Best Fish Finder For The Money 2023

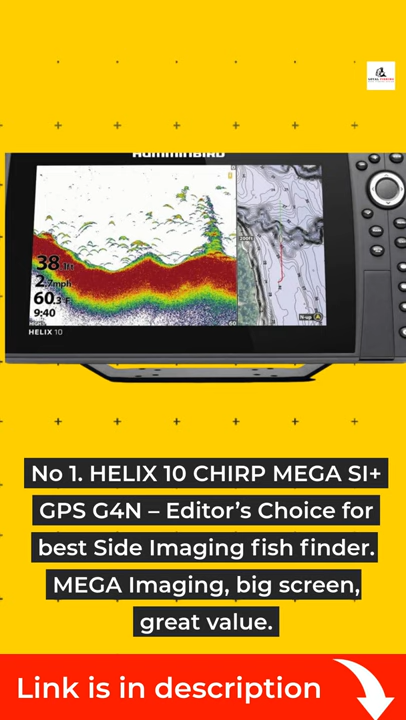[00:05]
On screen: depth 38 ft, speed 2.7 mph
Helix 10 Chirp Mega SI Plus GPS G4N Editor's Choice for Best Side Imaging Fish Finder Mega Imaging,
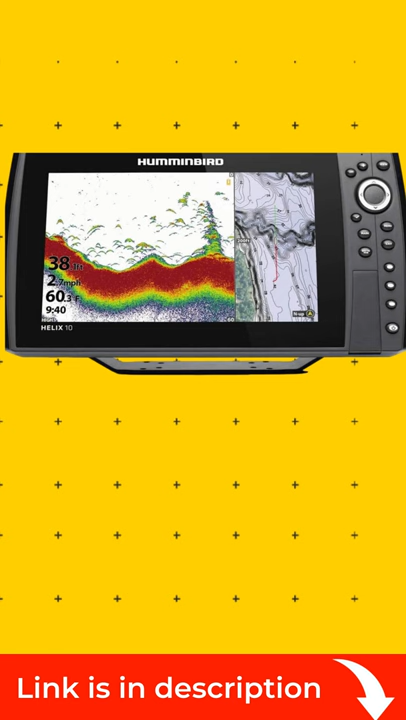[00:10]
On screen: speed 2.7 mph
Big Screen, Great Value Number 2. Garmin Echo Map Ultra 106SV Great Touchscreen Unit with Megahertz Side VU and LiveScope Compatible
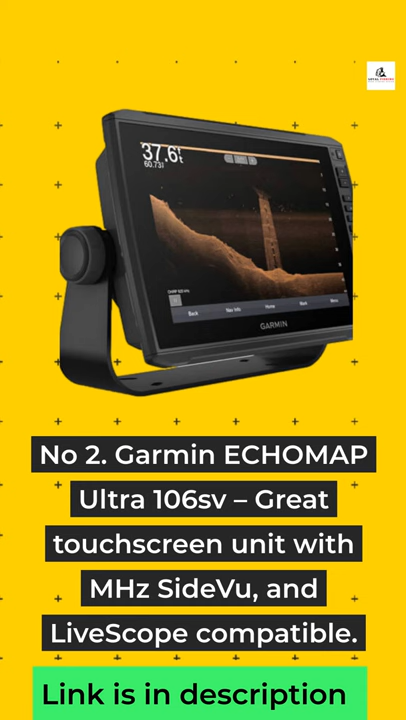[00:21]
Number 3. Lawrence Elite FS9 Active Imaging 3-in-1 Affordable Touchscreen 3-in-1 Imaging Fish
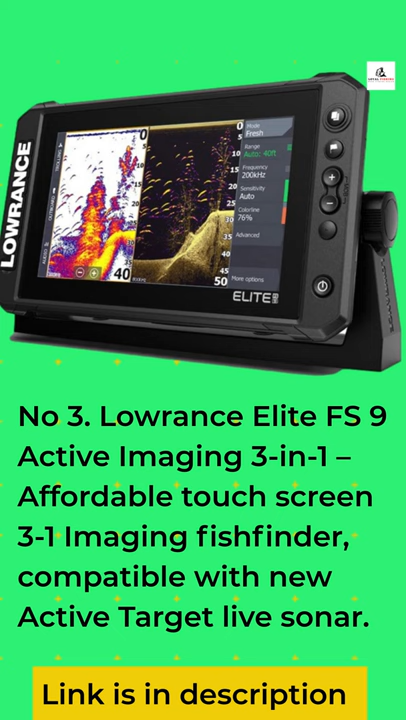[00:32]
Finder Compatible with New Active Target Live Sonar Number 4.
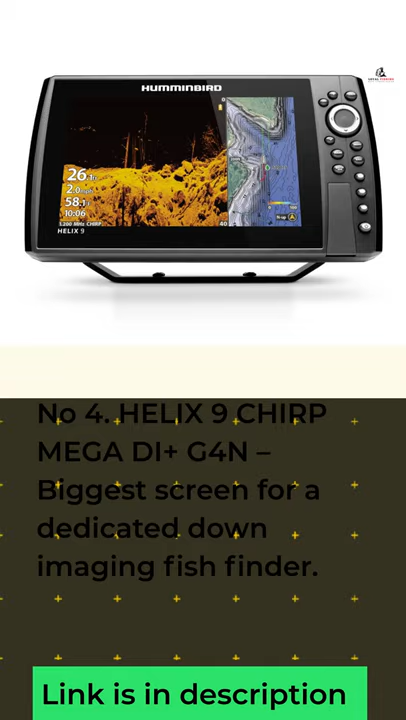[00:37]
Helix 9 Chirp Mega DI Plus G4N Biggest Screen for a Dedicated Down Imaging Fish Finder Number 5.